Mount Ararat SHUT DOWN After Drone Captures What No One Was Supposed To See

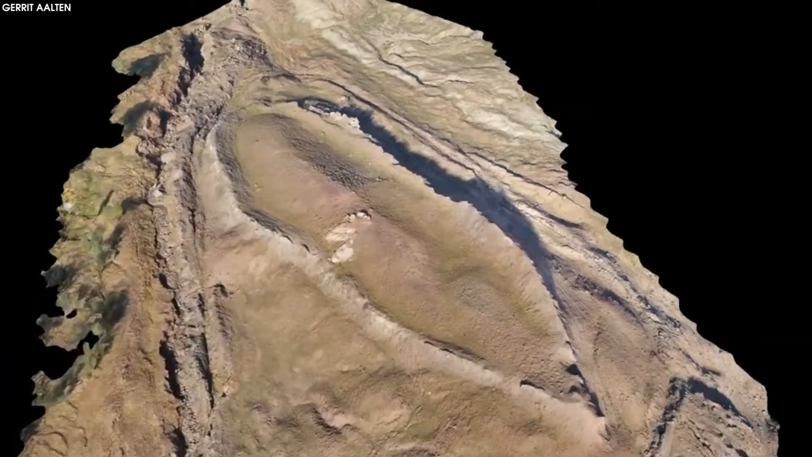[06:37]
The Durupinar site is 18 miles south of the greater Mount Ararat summit,
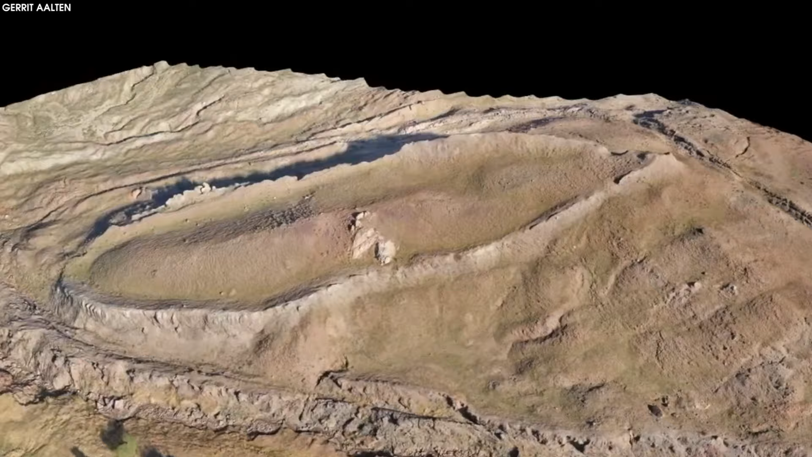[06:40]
which the Book of Genesis states is where the Ark came to rest on the seventh month and seventeenth day.